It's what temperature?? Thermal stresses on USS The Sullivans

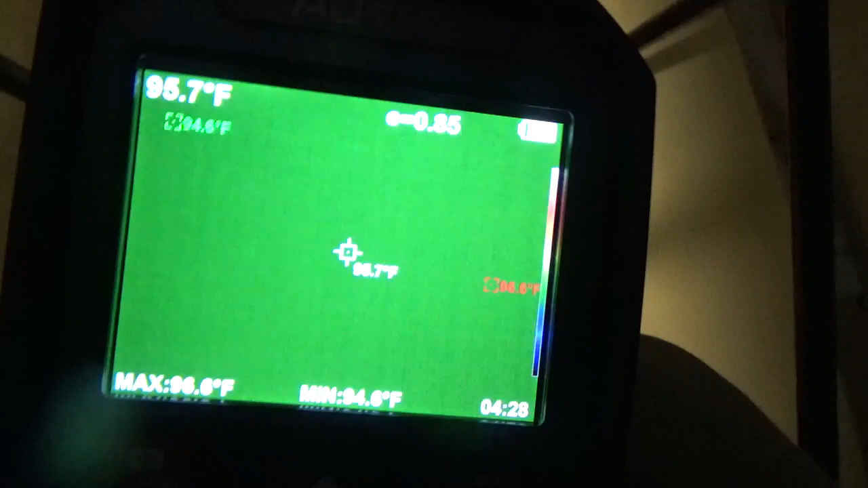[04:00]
On screen: spot 95.7°F
okay i hope you can see those numbers all right so the center one is where the actual thermal gun is pointing or you'll see that's stable then the ones that are floating around are the lowest temperatures
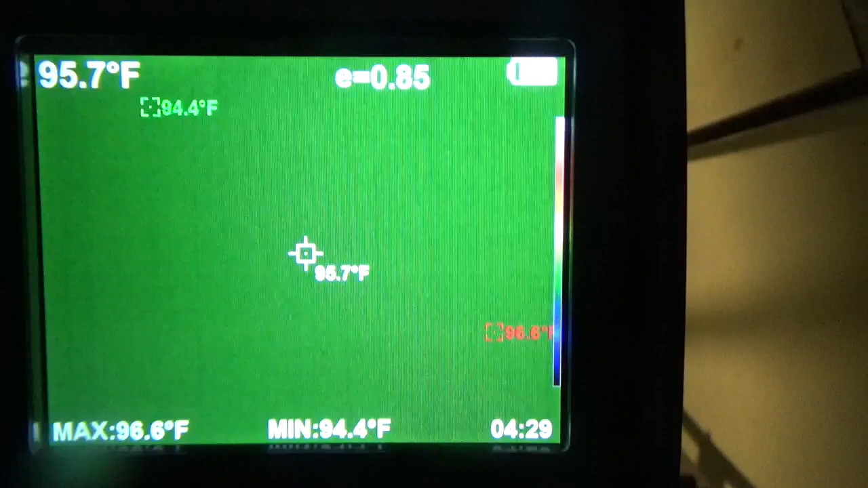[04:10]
On screen: spot 95.7°F, max 96.6°F, min 94.4°F
and highest temperatures and where they are and then also
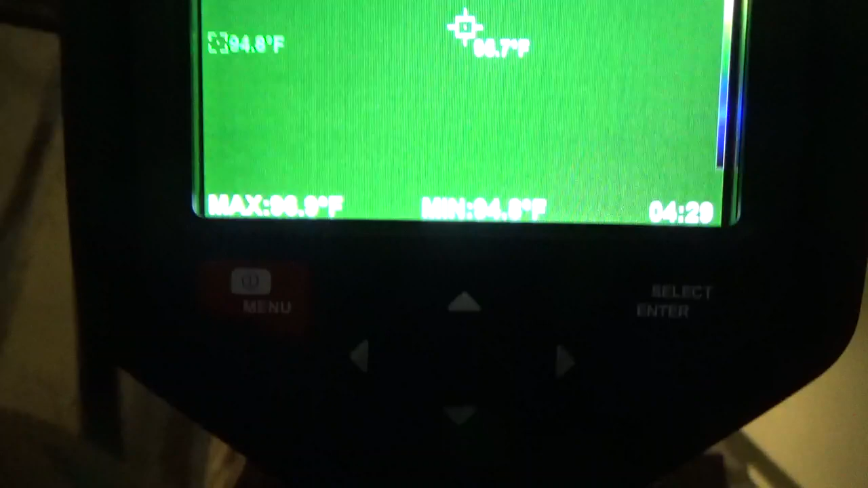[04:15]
down below here it gives the max temperature and the minimum
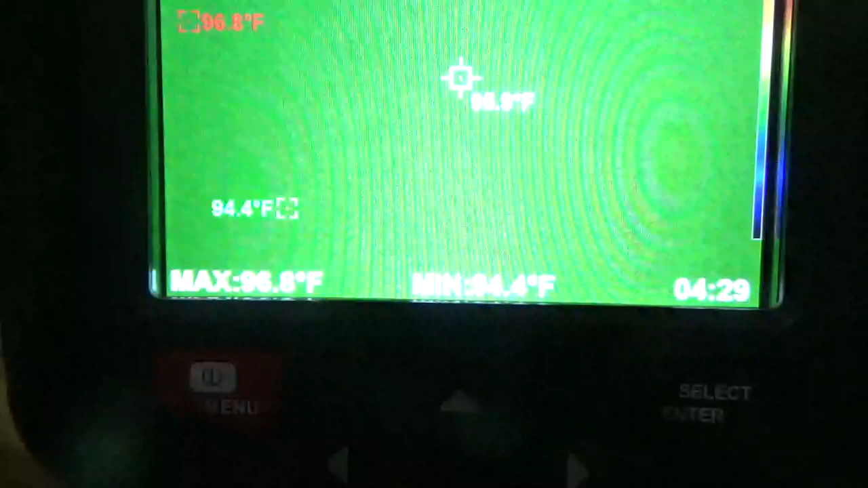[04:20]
On screen: max 96.8°F, min 94.4°F
temperature so in this space here again the being the ladder well on port
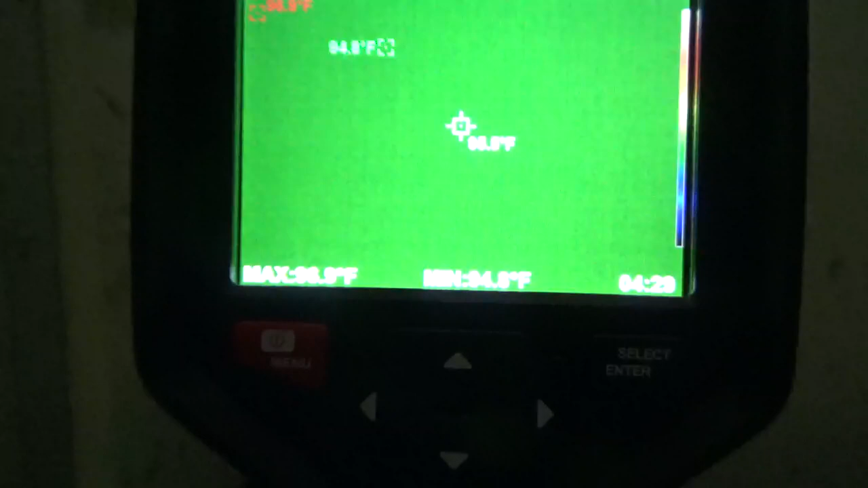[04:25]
uh we are looking at a max temperature of
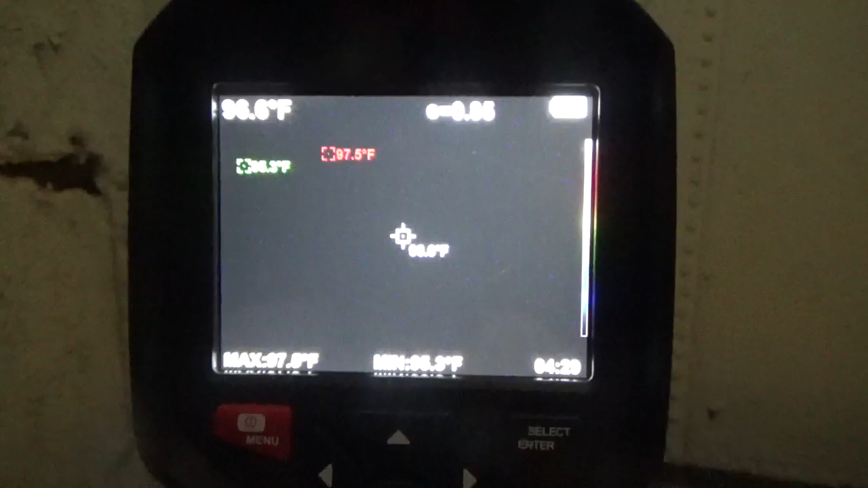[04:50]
all right these are pretty high-tech screens i don't just don't know if it's picking up
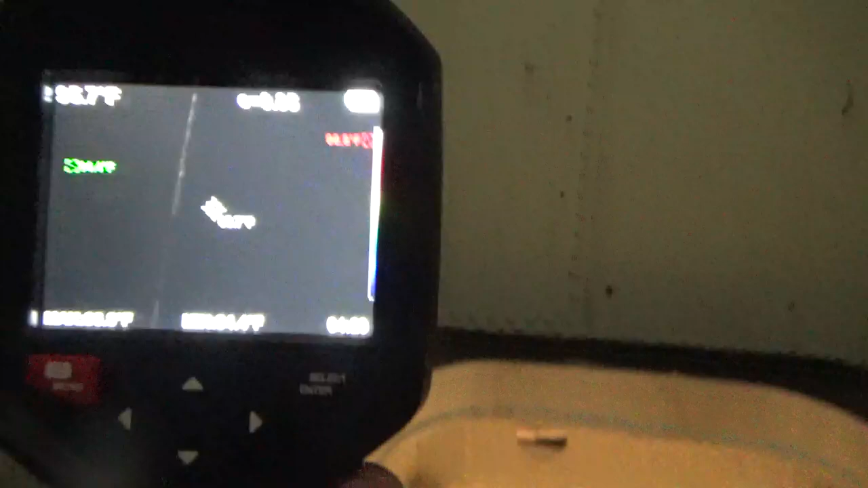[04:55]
no wonder i'm sweating so much all right so i'm going to keep the camera on it
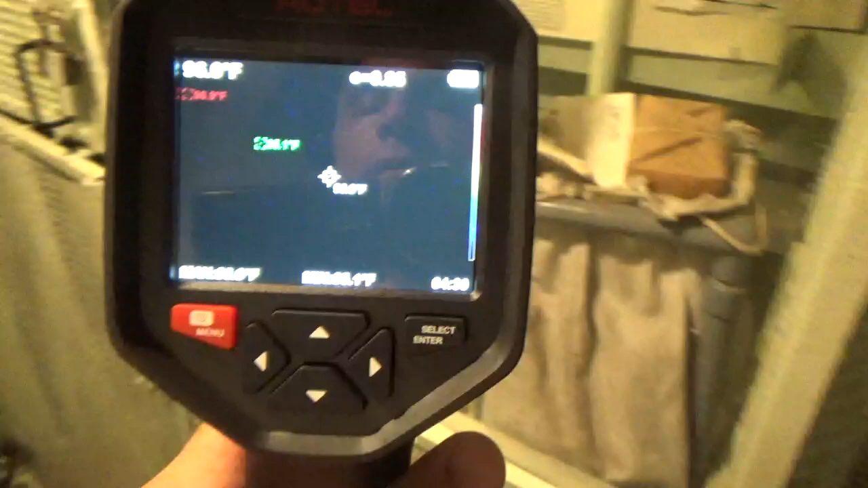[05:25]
but we're still listed at about 97 minimum of 95
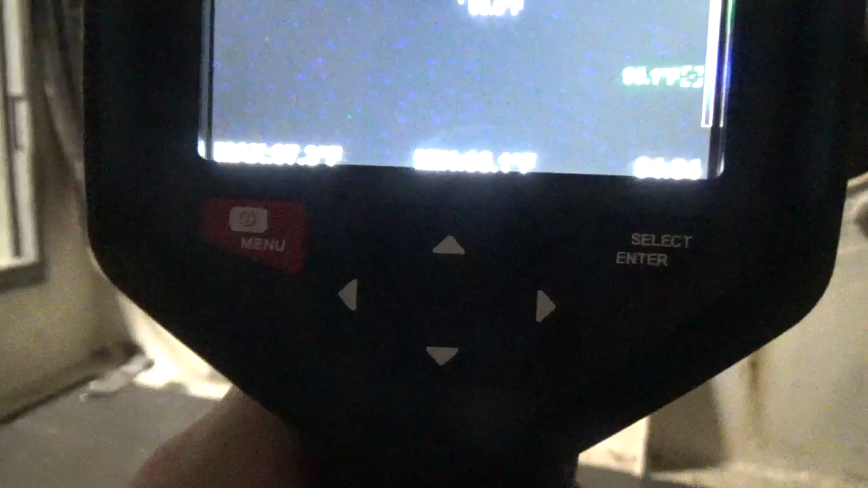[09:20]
again now we're reaching a max of 97 minimum of 95
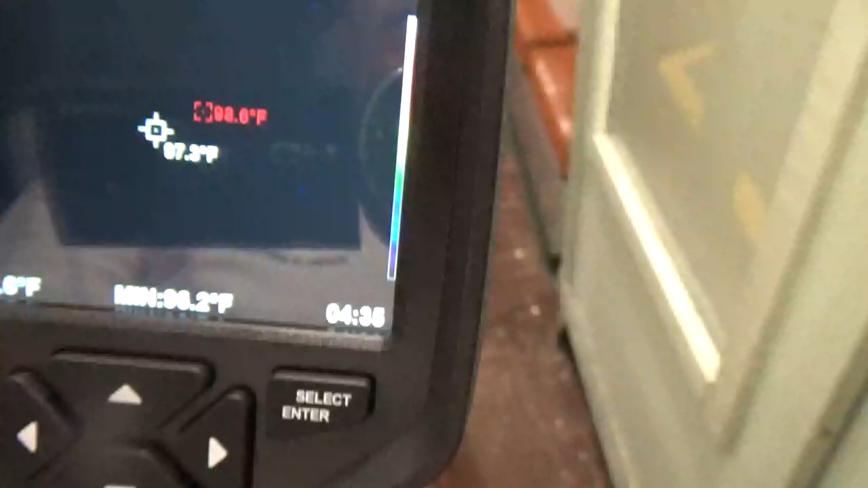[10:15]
warm in here but really it just turns well now we're getting to 99
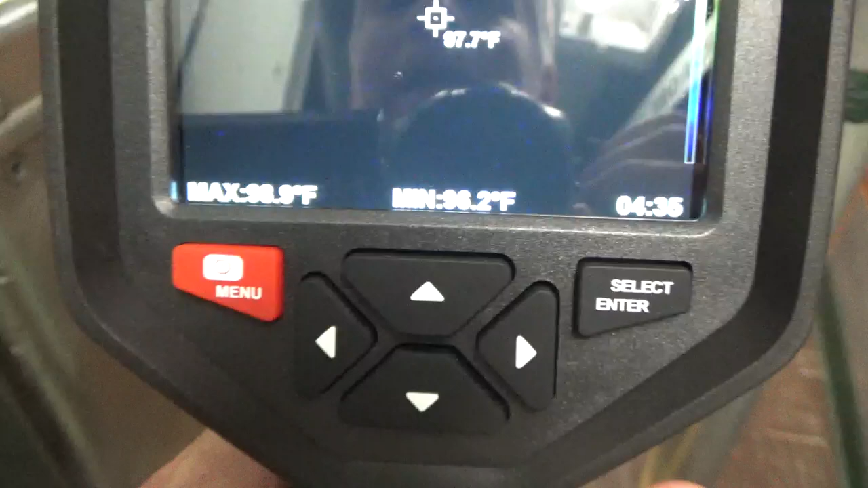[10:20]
On screen: spot 97.7°F, min 96.2°F
this is cpo mess
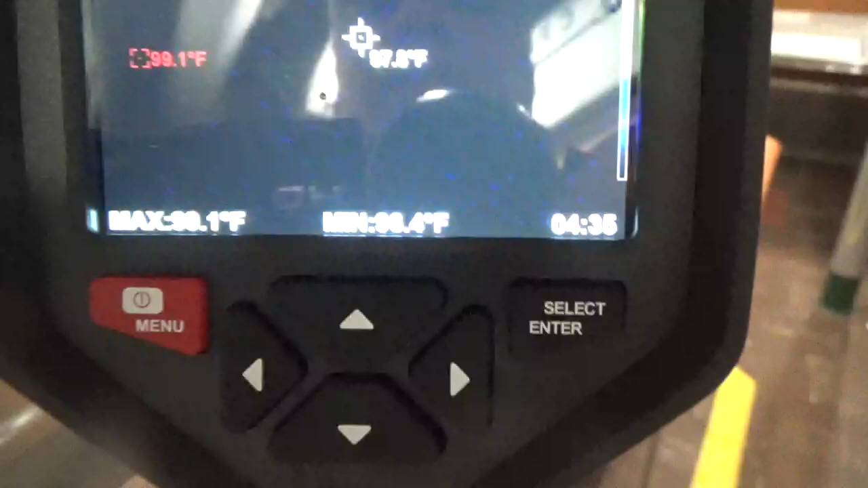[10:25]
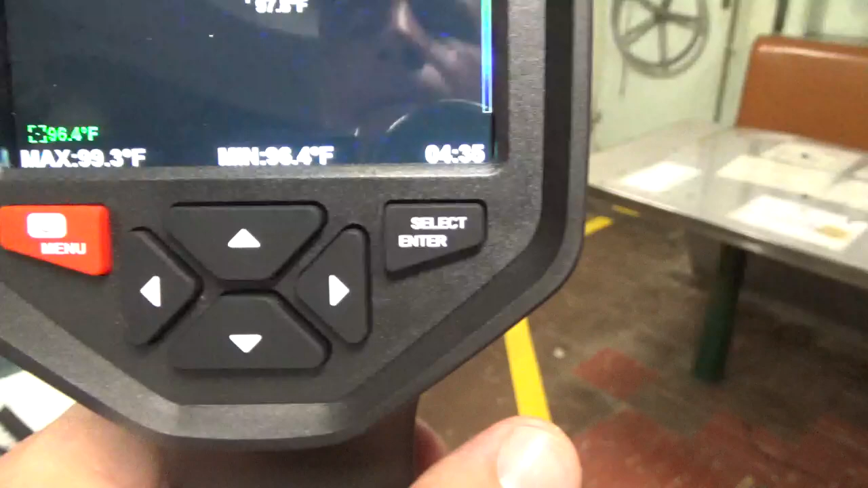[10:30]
with a minimum of 96 0.6